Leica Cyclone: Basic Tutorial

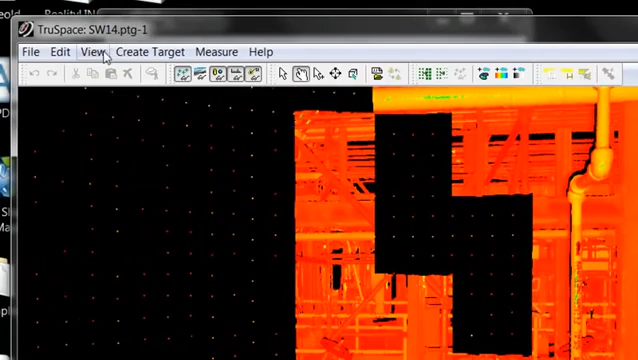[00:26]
Now if your TrueSpace comes in, and it's colored, has unusual colors to it, I think it may be because the global color map is on.
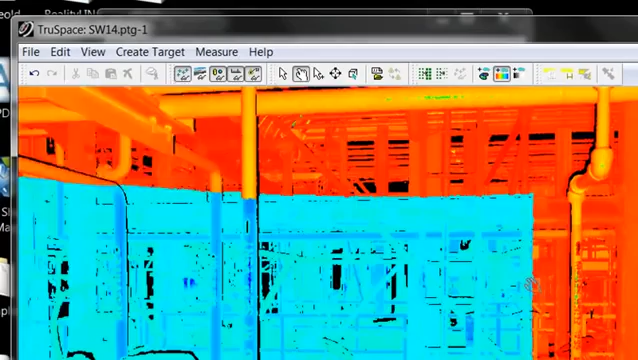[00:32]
So if it looks like this, when you first open it,
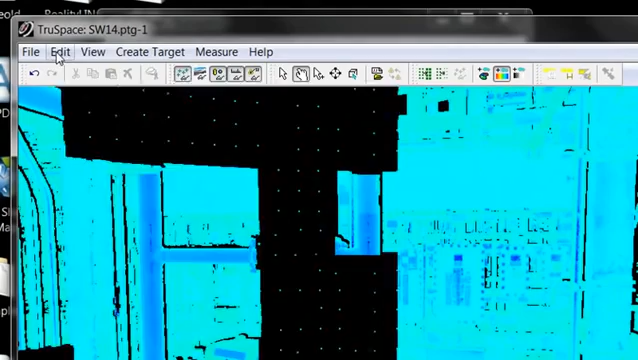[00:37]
you can go ahead and just turn off global color map, and it should be fine.
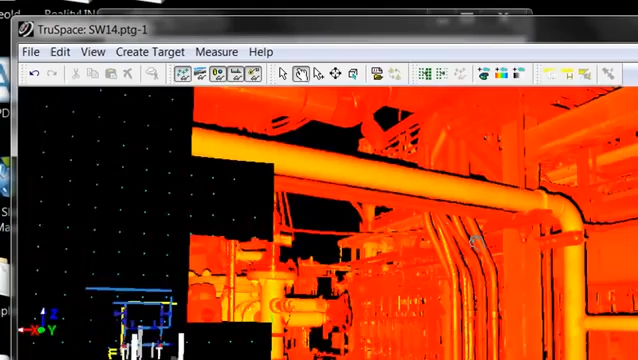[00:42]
Alternatively, you can simply just shut off the points, turn on the image.
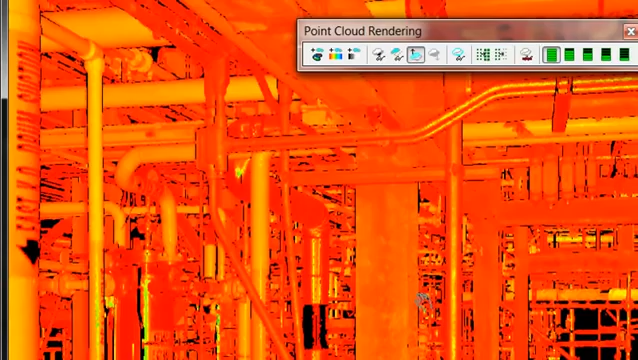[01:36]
So before you start left rotating,
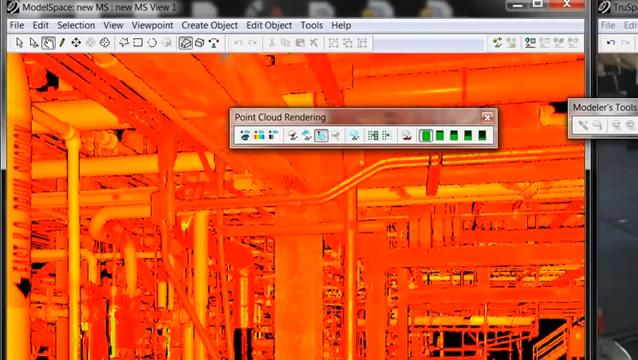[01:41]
just hit panoramic mode, and you get that eye coming up.
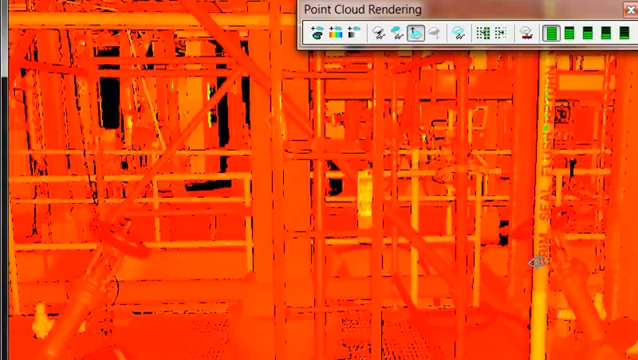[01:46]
And this will allow you to rotate in the same fashion as the, um,
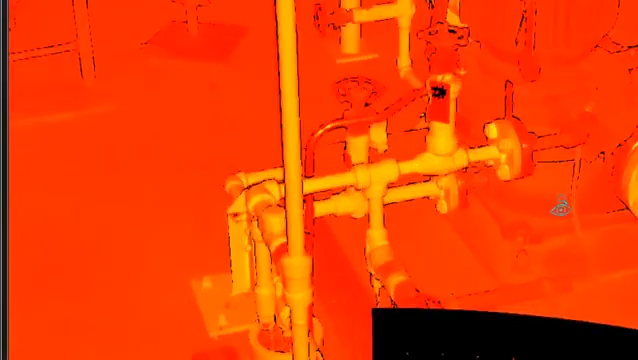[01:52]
the same fashion as the, uh, TrueSpace.
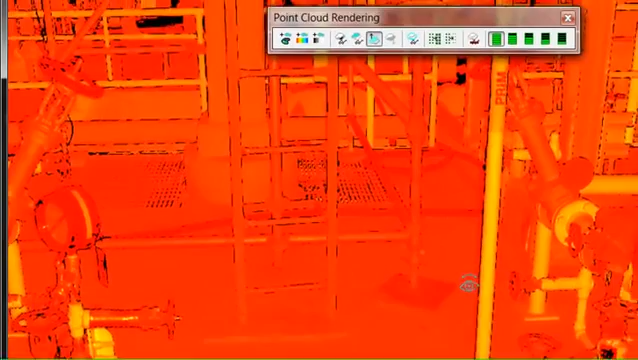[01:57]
So you can, um, also change your rendering here, under point cloud rendering.
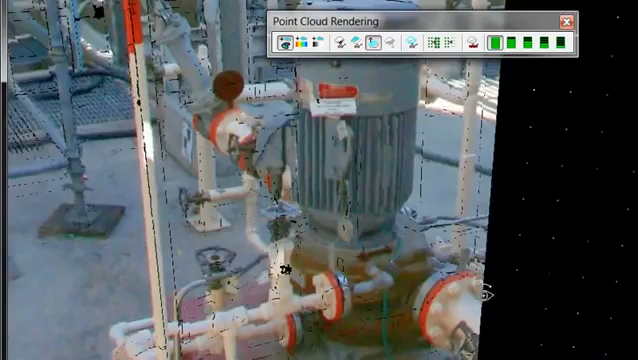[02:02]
So you can see the, the very similar rendering as the, uh, TrueSpace.
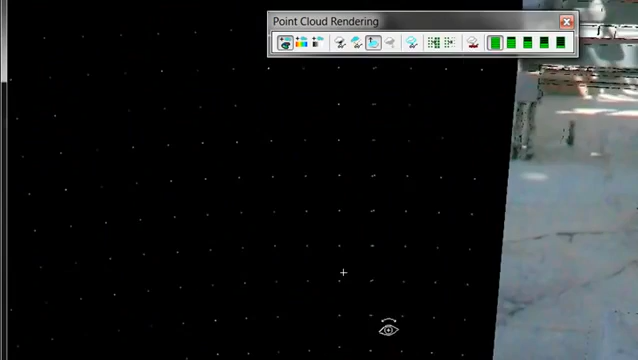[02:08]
So let's see here.
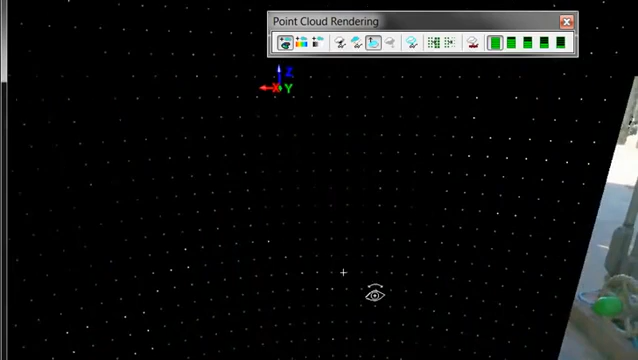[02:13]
Rotate around, I think we'll rotate here.
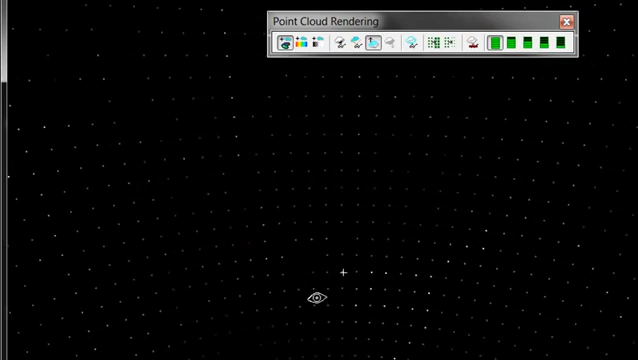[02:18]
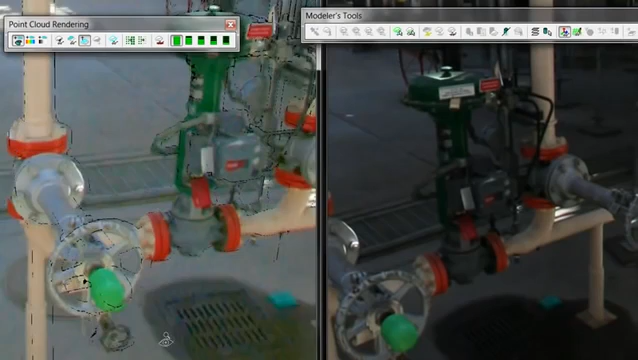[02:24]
So we have the same valve set up as we have in the image area.
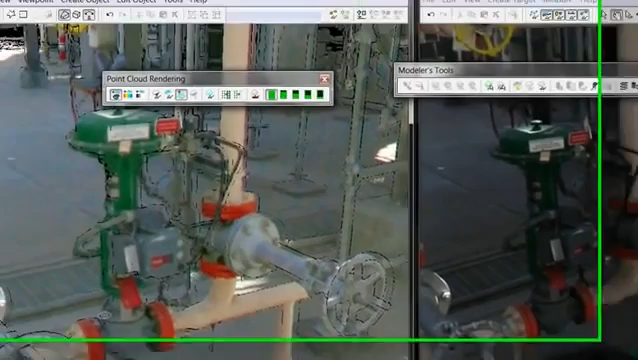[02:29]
Now you're going to want to go to here, though, to make sure you can get back to the,
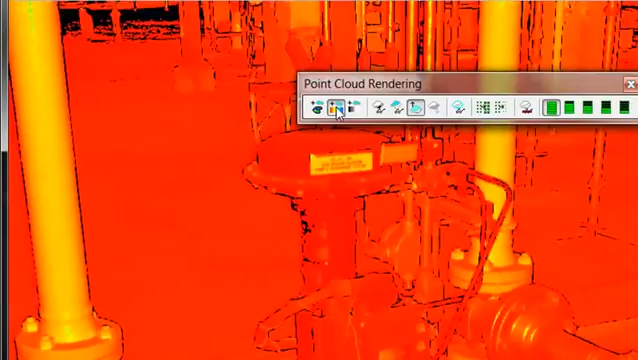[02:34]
this point view is more accurate.
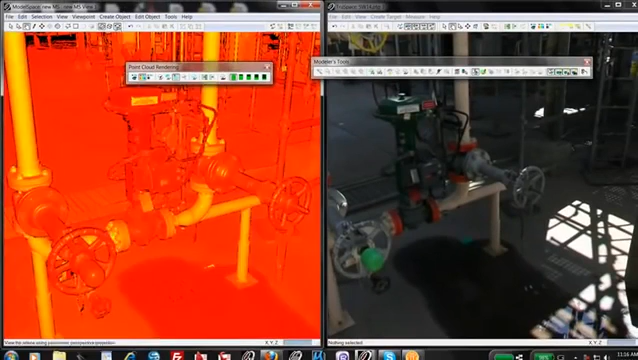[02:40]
And then you can just turn off panoramic mode, and use your seek tool, which is S,
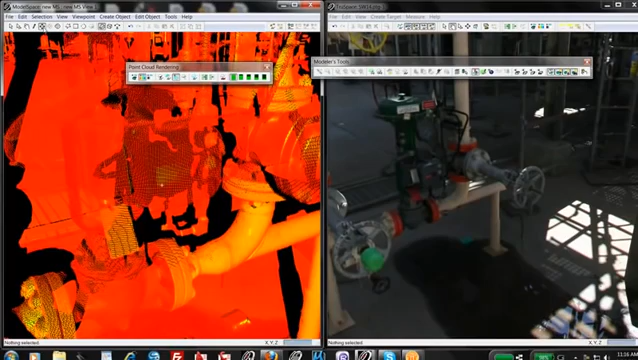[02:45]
and then click on the item you want to inspect.
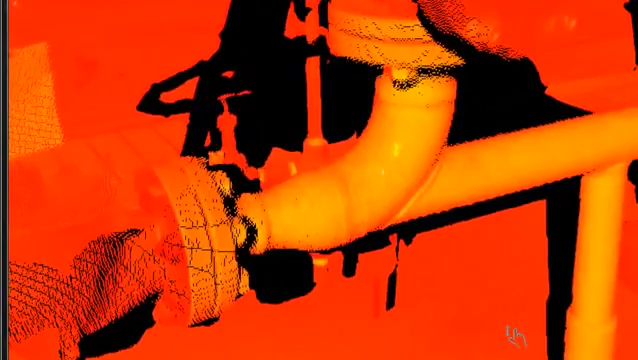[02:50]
Both mouse buttons move, rotate around, as you can see here. Now if you wanted to make, um,
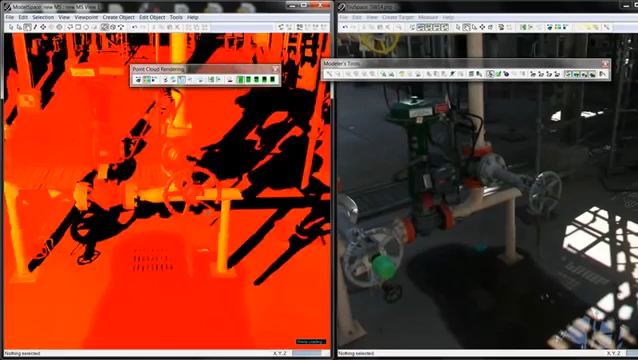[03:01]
this area more clear, you can simply use your rectangular fence mode. You can draw a fence around the area with a left drag.
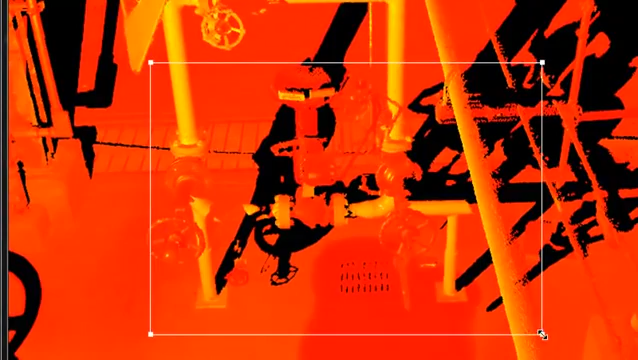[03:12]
All right, then you can go edit, fence, delete outside.
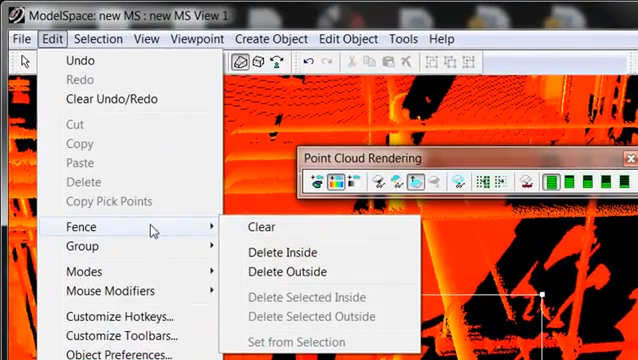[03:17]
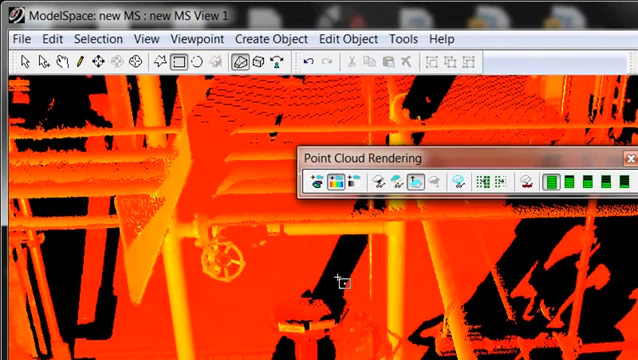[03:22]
And this will delete the fence, uh, delete the points outside the fence.
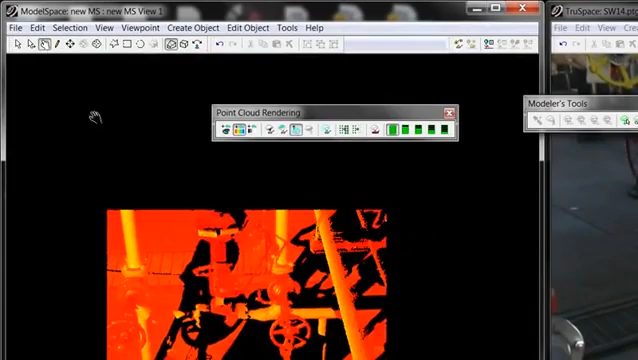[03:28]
Go back into rotate mode, and you can get a better view here.
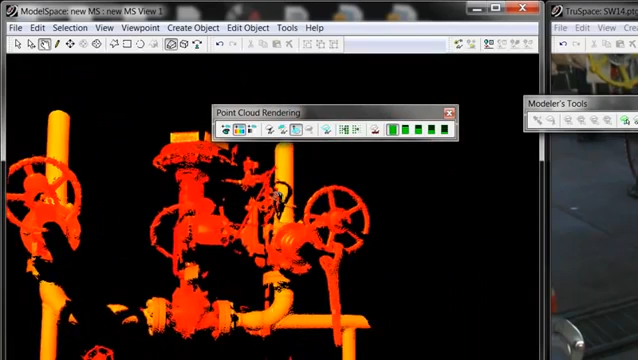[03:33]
Also, you can go in your perspective, your viewpoint, you can go to orthographic, viewpoint here.
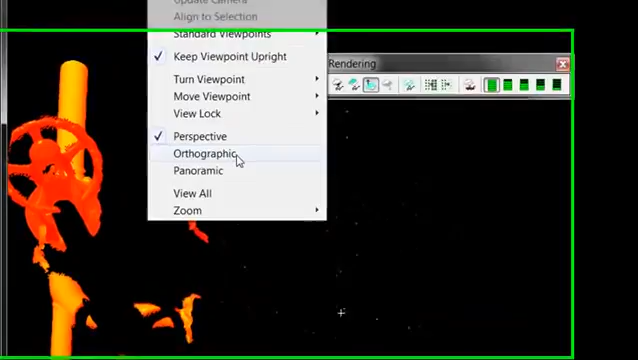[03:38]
This will allow you to, to, to view it straight up and down, like that.
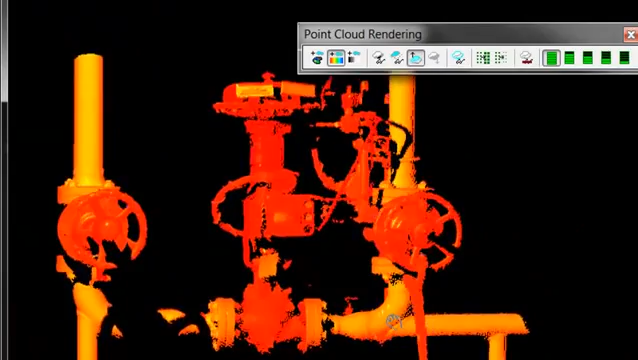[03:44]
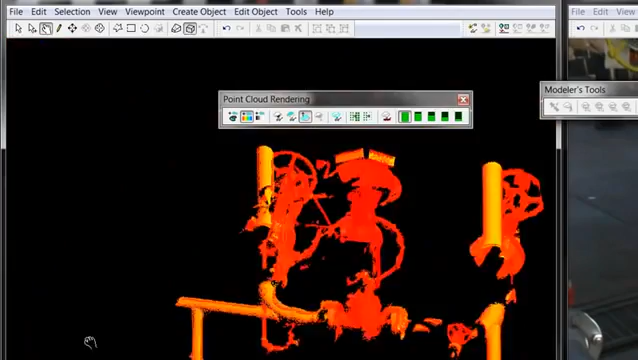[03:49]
Now when you're taking measurements, it's important to make sure to know where you're taking the measurement.
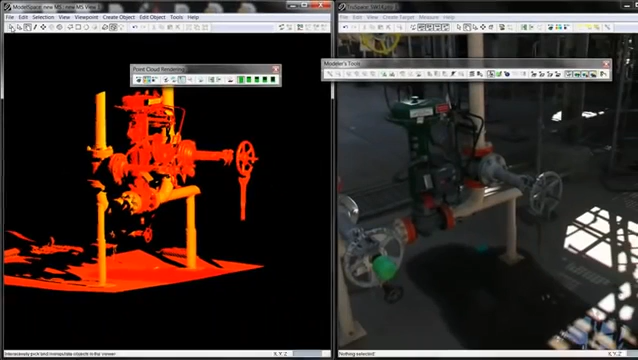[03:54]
So it takes two measurements, so you can click here, on the point cloud, for an example.
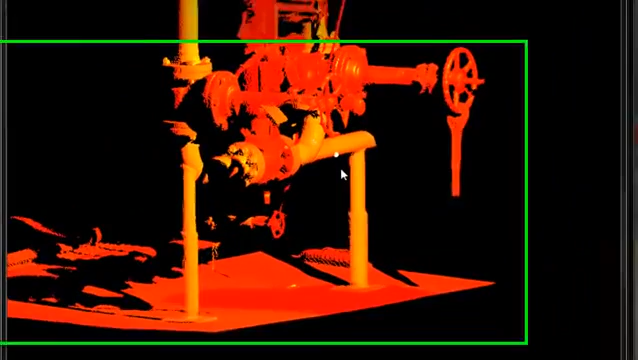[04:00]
And then shift, select, the bottom, right there.
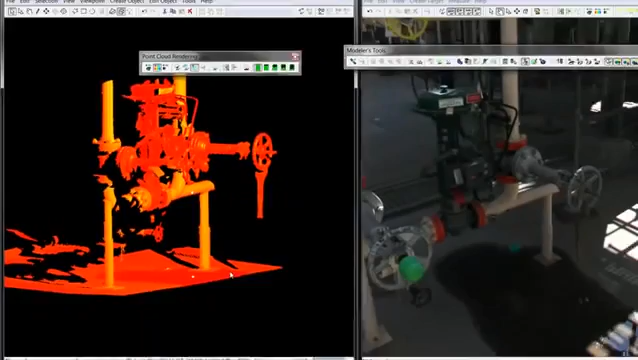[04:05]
Go back, and you can see where you're going to be measuring to.
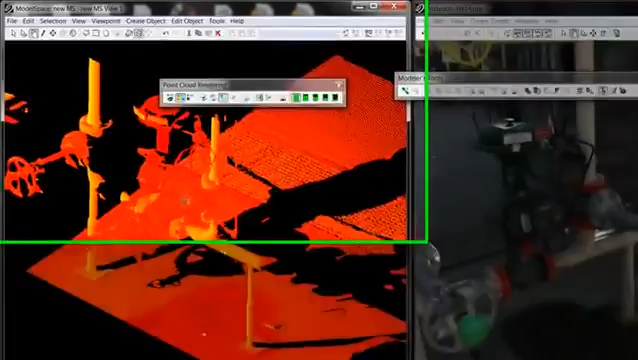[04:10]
Now when you take your measurement,
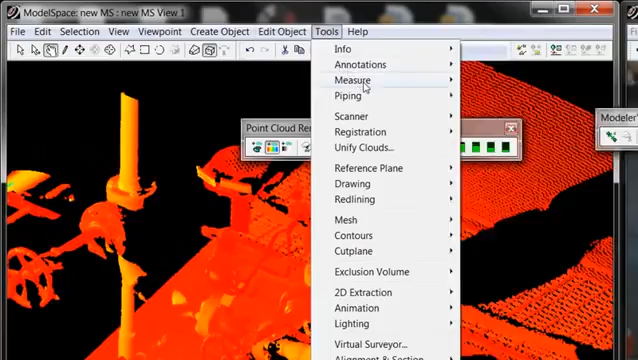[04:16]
There's a slope measurement, so you can go Tools Measure,